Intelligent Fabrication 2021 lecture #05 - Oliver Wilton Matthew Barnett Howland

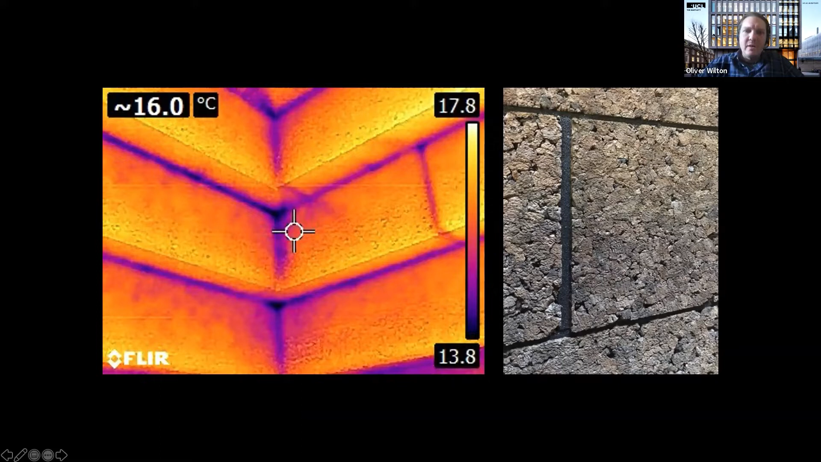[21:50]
On screen: spot 16.0°C
reduce that after the cabin are being assembled we added these removable foam strips which are one centimeter deep that you can see on the right hand side they're just slotted into recessed joints which just helped to reduce air leakage into the cabin so at the end of the this uh lab-based research and prototyping what we did we felt that the